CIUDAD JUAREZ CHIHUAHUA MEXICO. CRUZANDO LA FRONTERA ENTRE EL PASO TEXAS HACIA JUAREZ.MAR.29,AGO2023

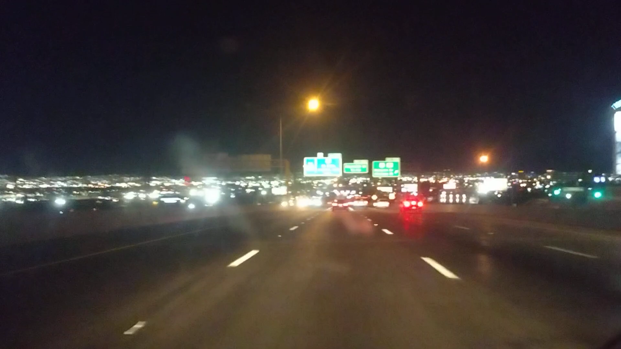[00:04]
Buenas noches, mi racita. Saludos, saludos. Saludos, saludos a Cádiz del Paso, Texas. Saludándole a toda la gente bonita, a todos mis suscriptores de todos lados del mundo. Saludotes, buenas noches. Espero que estén pasando una rica y sabrosa noche. Que si está comiendo ahorita, echándose una comidita, una cenita.
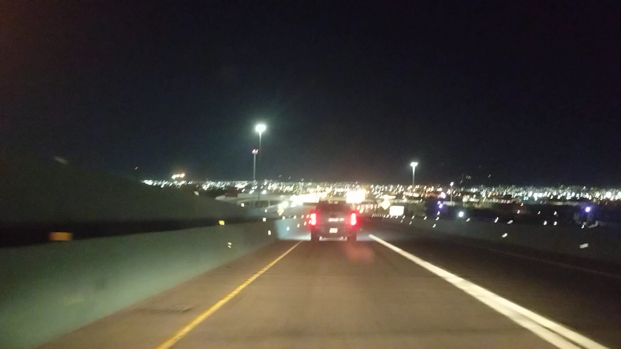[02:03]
Y esto es El Paso, Texas, pero vamos a dirigirnos al otro lado, ¿eh? Al otro lado de la frontera. ¿Y para dónde es eso, Toto? Para Ciudad Juárez, Chihuahua, México, ¿eh? Ciudad Juárez, Chihuahua, México.
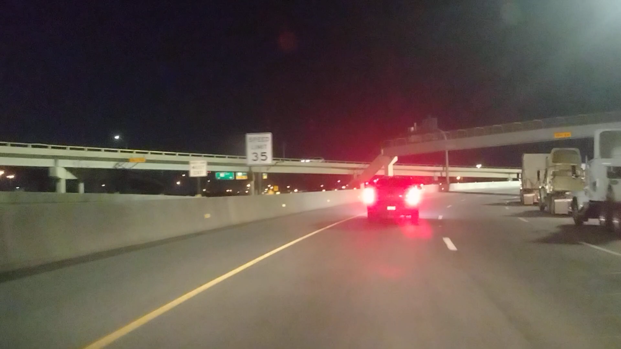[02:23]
¿Y a qué vas, Toto? ¿A Ciudad Juárez, Chihuahua, México? Voy al festival de Juan Gabriel. A ver qué tal el festival de Juan Gabriel. Vamos a ver qué artistas se presentan hoy. Mire, ahí están los trailers, mire. Los troques de carga.
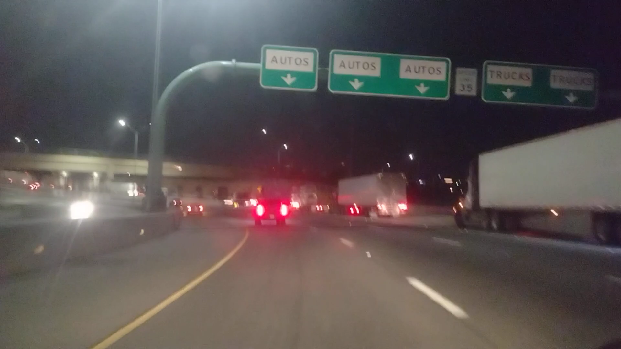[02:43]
Pasan diariamente 70 mil trocas de carga. 70 mil. Pasan diariamente 300 mil automóviles. Así por los puentes internacionales.
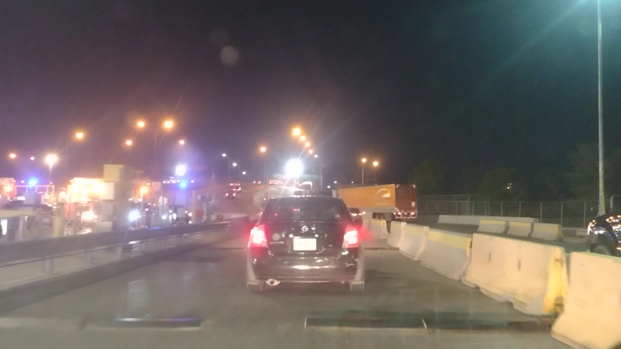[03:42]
Buenas noches, Dios me los bendiga. Aquí dirán: oye, Toto, ¿y por qué grabas el puente internacional todas las veces? Grabo el puente internacional todas las veces porque puede pasar aquí cuando menos piensa uno. Se hacen los madrazos, se pelean aquí. Ya ve que de repente porque se le mete uno en la línea, pues sabe qué, y se enojan.
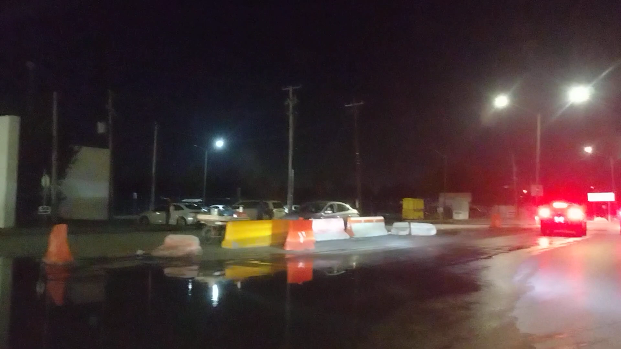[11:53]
Y eso es lo que estaba preguntando. Cabrón, acá llovió, qué cabrones acá. Hay manantiales.
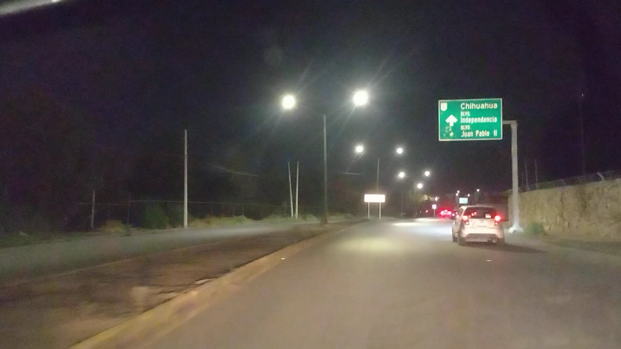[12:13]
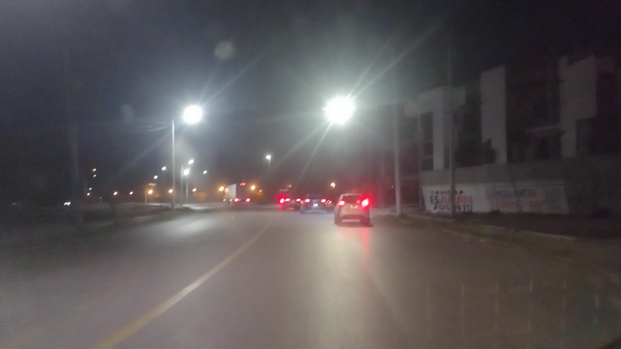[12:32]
Y aquí estamos aquí en Ciudad Juárez, mi racita, mire, puro Ciudad Juárez, puro Ciudad Juárez, Chihuahua, México, ay, güey, un topecito ahí, sí alcancé a frenar, así, pero todavía así, poquito, ahí resentí poquito todavía.
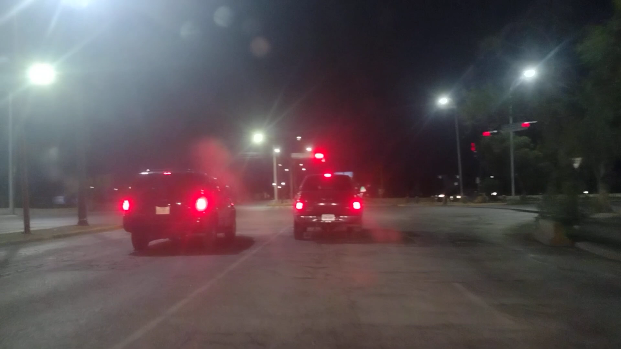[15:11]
O sea, nos vamos a ir todo derecho y de aquí llegamos Heroico Colegio Militar. Vamos a pasar Heroico Colegio Militar.
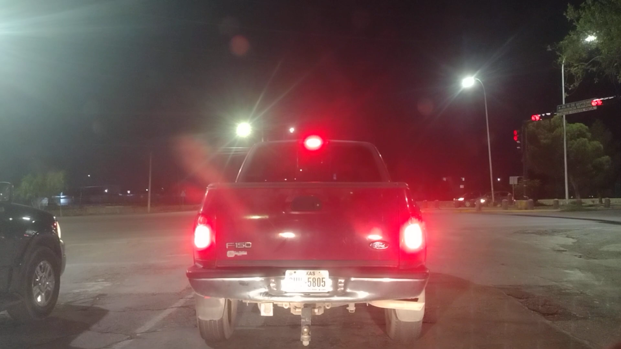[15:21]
Pero si nos vamos todo derecho, aquí todo derecho, esta calle va a ser la Costa Rica. Mire. Oh, sí, mire, desde el Chamizal.
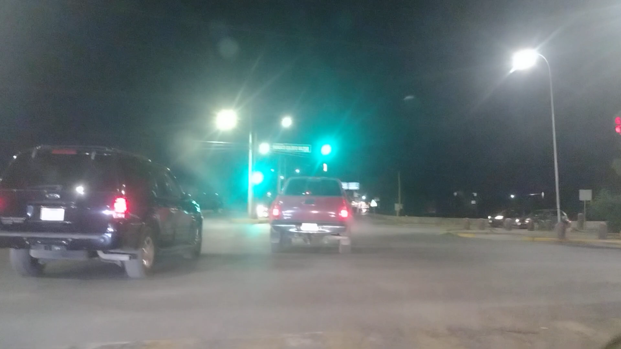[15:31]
Aquí dice, ahí dice, mire, calle Costa Rica. Desde acá, desde el Chamizal. Pues vamos a irnos todo derecho y hasta que lleguemos a la 16 de septiembre le vamos a dar a la derecha. De volada, mi racita, mire, para llegar.
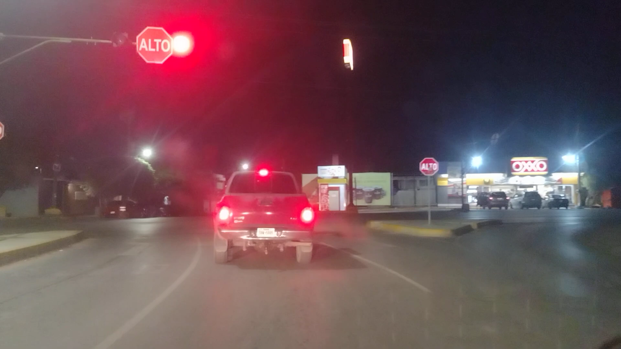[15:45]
Allí a la avenida 16 de septiembre hay un tal...
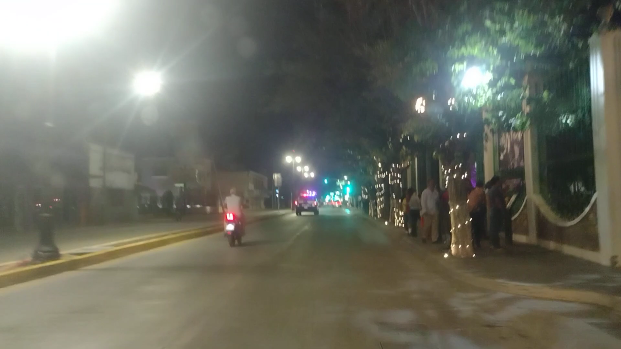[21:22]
Ahí está la casa de Juan Gabriel, mire.
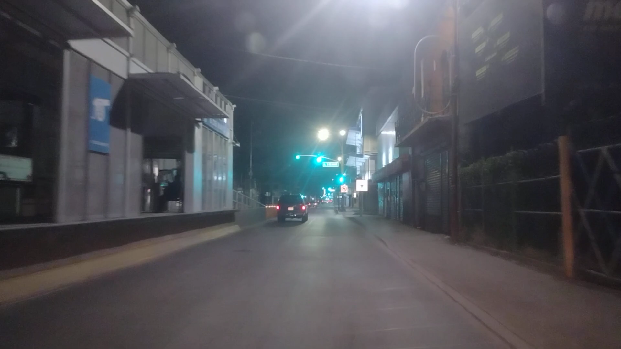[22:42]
Bueno, de todos modos vamos a seguir grabando y vamos a seguir echando una buena grabadita.
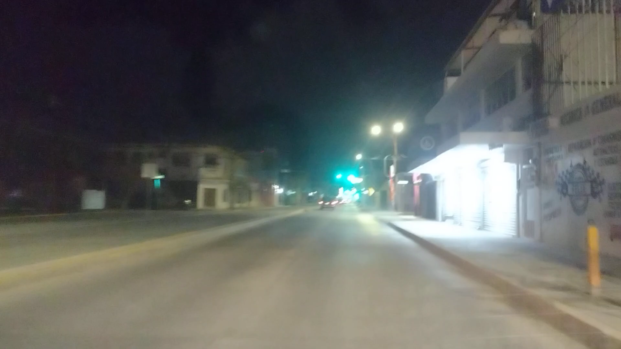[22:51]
Y de aquí vamos sobre la avenida 16 de septiembre y nos estamos dirigiendo para el centro. Haga de cuenta, le estamos dando para el centro. Ya de todos modos ya estamos aquí y vamos a aprovechar. Vamos a aprovechar
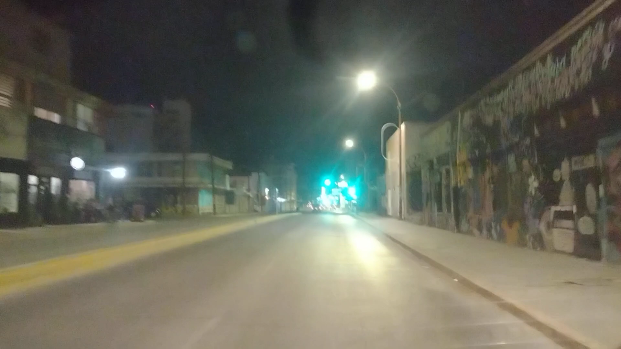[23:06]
para ver qué podemos recopilar. Qué imágenes podemos recopilar.
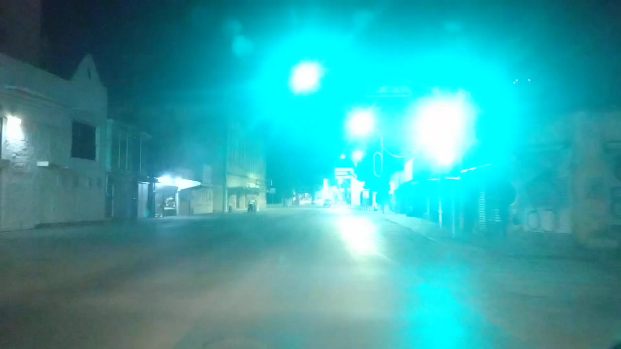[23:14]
Mire, acá está el mercado de Juárez. Mire. Y yo no entiendo cómo tienen ese mercado Juárez abandonado.
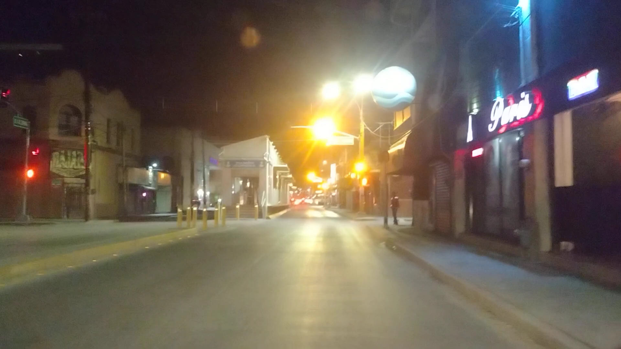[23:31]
Y de aquí vamos sobre la avenida 16 de septiembre igual.